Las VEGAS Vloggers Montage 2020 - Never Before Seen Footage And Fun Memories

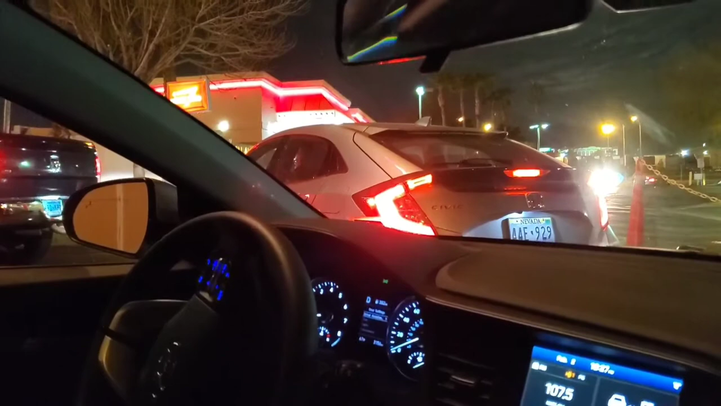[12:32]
Went and had our last drink at the Hard Rock, and now we're having some In-N-Out before we go check into